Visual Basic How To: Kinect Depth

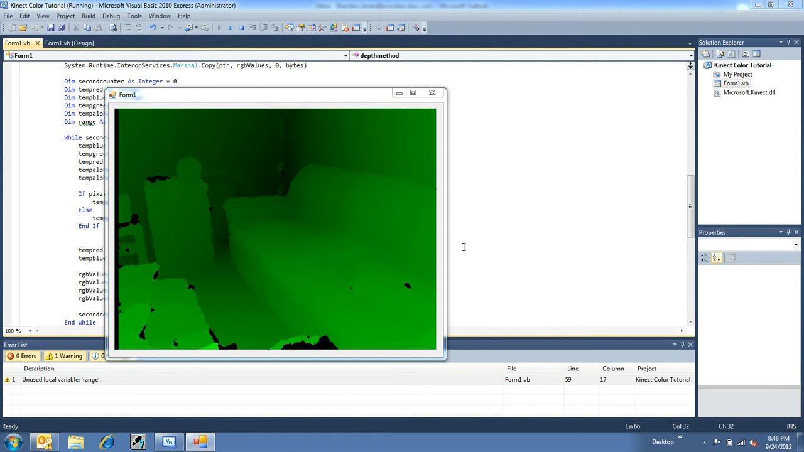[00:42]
This is my table with my feet on it. This is my TV and another couch. Pretty interesting, huh? Now a couple things to point out here. Because the connect uses an infrared laser kind of grid thing to find its depth, certain objects it won't really detect well. For instance, this is my TV. And the TV casing is pretty shiny so it doesn't really return anything. And in fact this screen itself doesn't return anything because it just, I don't know, reflectiveness of it.
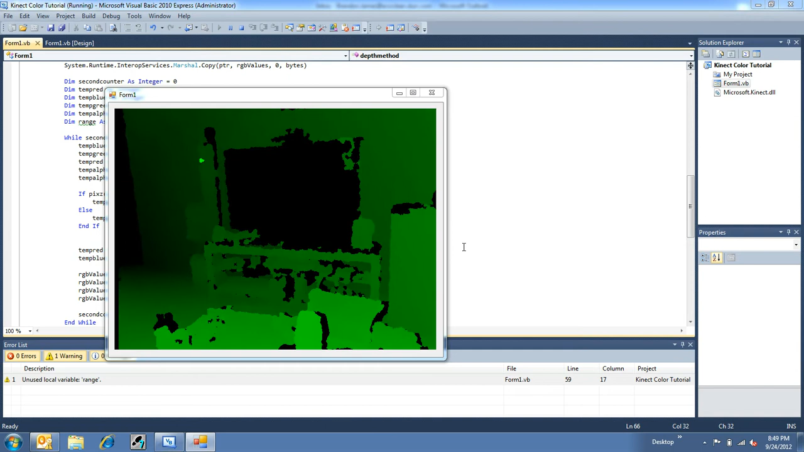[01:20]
Or it absorbs it or something. And beneath it, you can see it's also pretty weirded out there. That's a glass TV stand that it's on top of. Now the couch, which is just plain couch, is, you know, looks very nice because it's just simply couch.
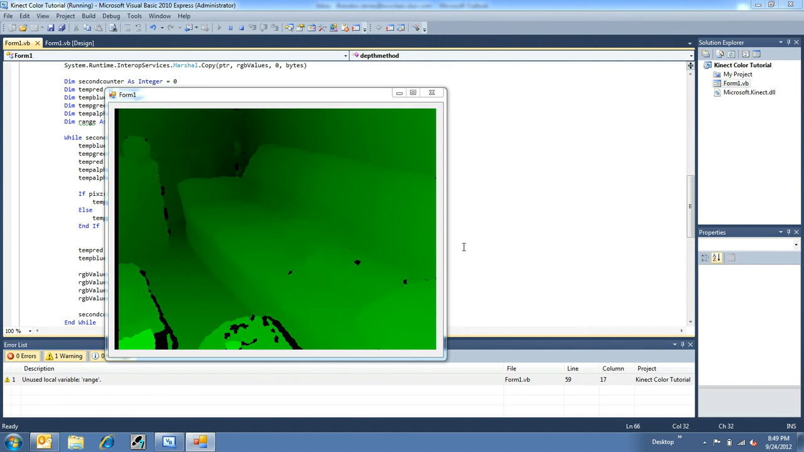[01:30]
There's no reflectiveness on it. Now over there in the corner is a lampshade. And the lampshade is made out of reflective glass too. So that won't pick that up either. But for everything else, it's pretty good at seeing things. Now here's me and I'm far too close. And this is another good point to make. You can see there in the lower right of my screen is my arm holding up the connect.
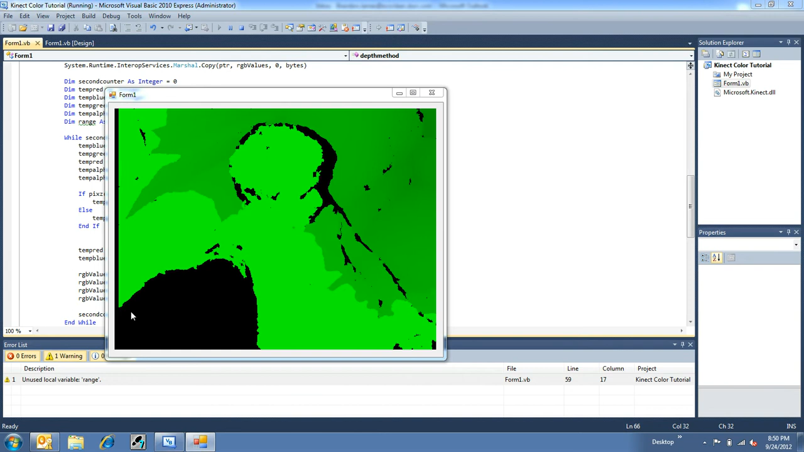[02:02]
And that is too close so therefore it doesn't know what to do with it. But the bright green is just also like an unknown, too close kind of area.
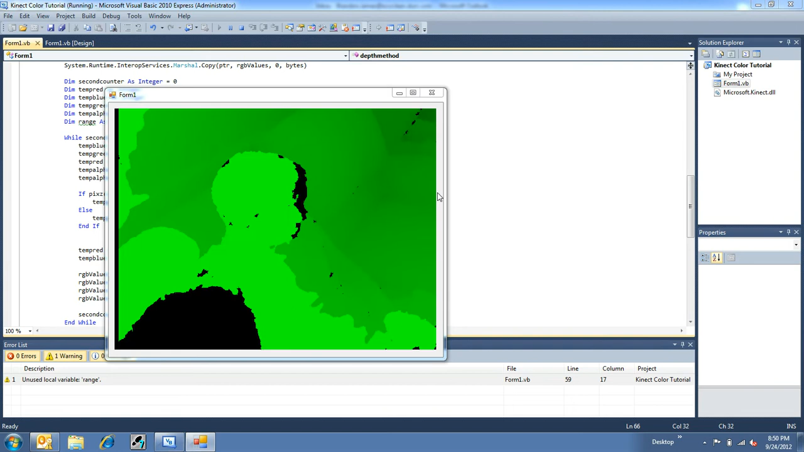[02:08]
Because the minimum range for depth is like four feet.
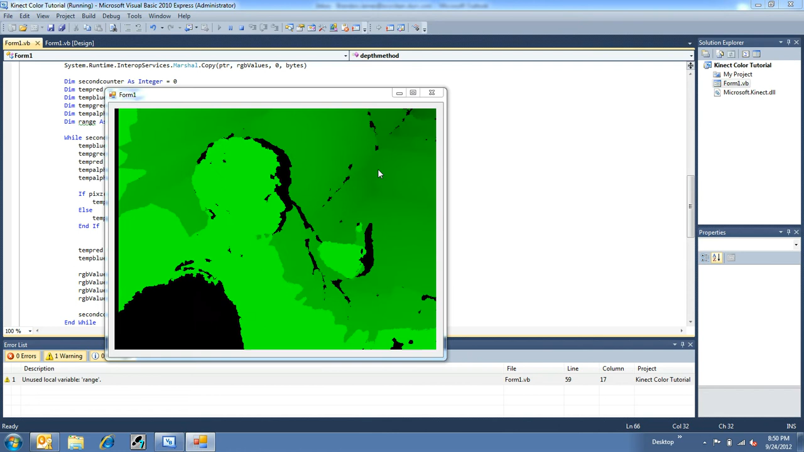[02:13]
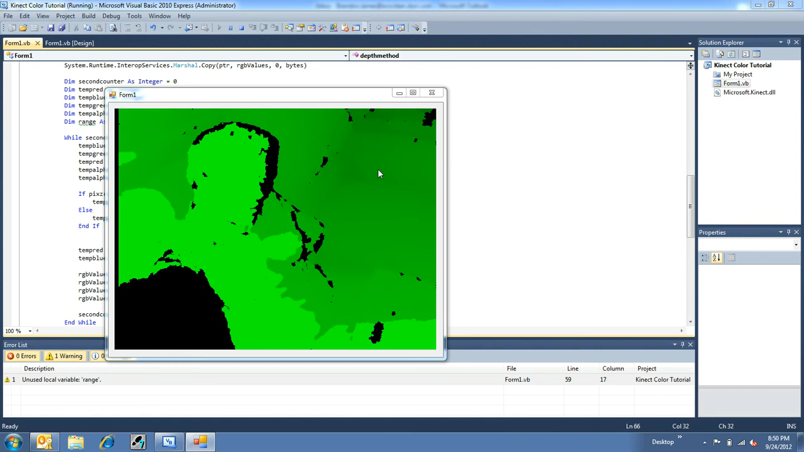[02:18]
Four feet and farther is like the good range of now it knows the distance. And I think it goes up to, I don't know, I'd say a good 20 or 30 feet there before it actually cuts off. You know, if I pull this forward as much as I can, it is plugged in. You know, there's my staircase upstairs and then the door to the kitchen. So that's pretty cool. So let me show you how to make this.
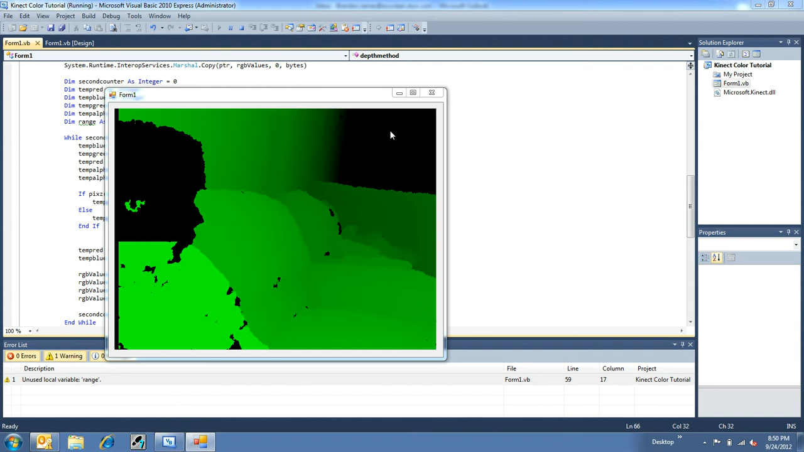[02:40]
It's really easy. Taking from the example of how to connect to the connect with color, it's pretty much the exact same thing.
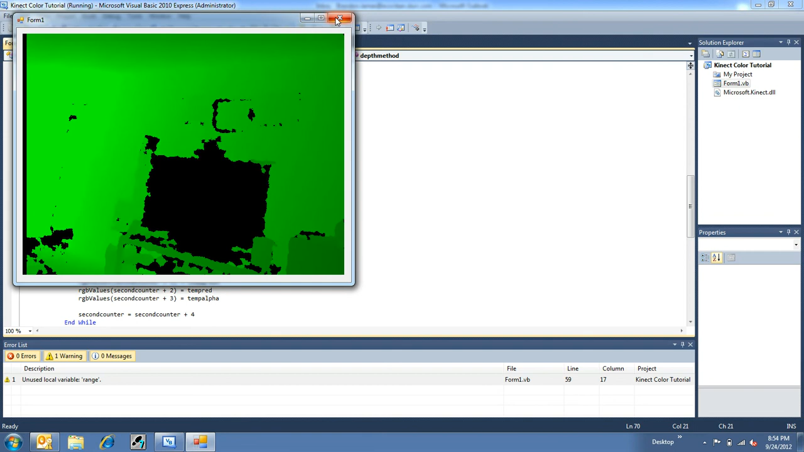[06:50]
But there you go. That is finding depth with the Kinect.